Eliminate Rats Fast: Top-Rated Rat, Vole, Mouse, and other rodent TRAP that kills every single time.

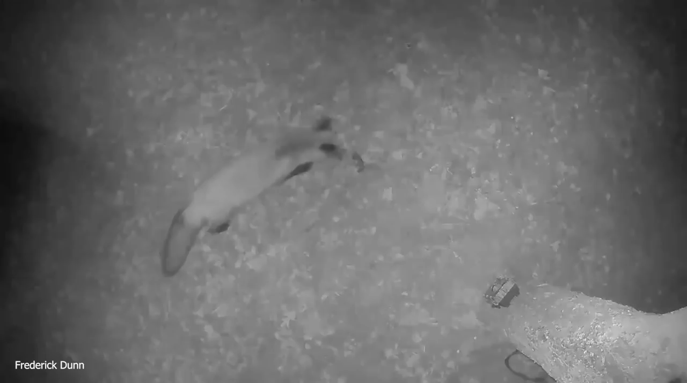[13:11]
and here comes the fox it's kind of picky sorting through him deciding which one he's going to eat first he even gives one a little flick here he came through at about 11 o'clock at night there he tossed one of them off to the side and he partially eats one now fox will cash their food in other words they'll run off with them and go stuff them in holes bury them and things like that and then they come back and get them later
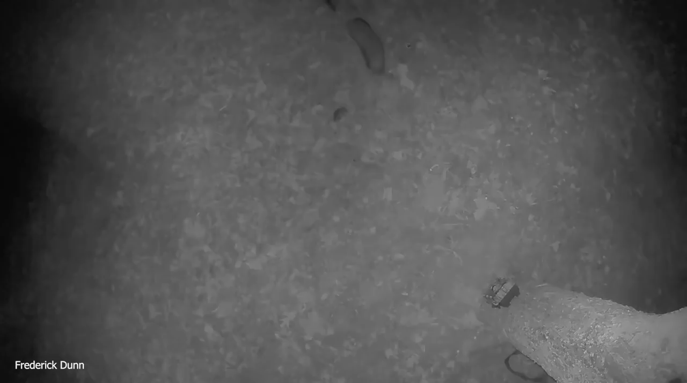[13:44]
this fox made a mistake he ran away with one of the mice thinking it's going to come back later but in the meantime a skunk came through and took it now the fox doesn't have anything to get and even marks the spot here a little bit watch right there marking and off he goes so